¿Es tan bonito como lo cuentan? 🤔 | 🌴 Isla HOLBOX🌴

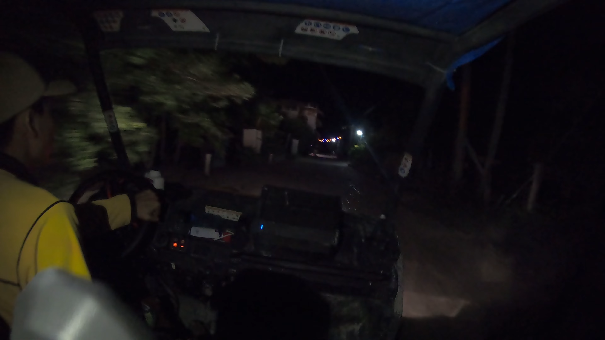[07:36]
Ahora sí vamos camino a las bioluminescencias, en el taxi tumbado, un perrón.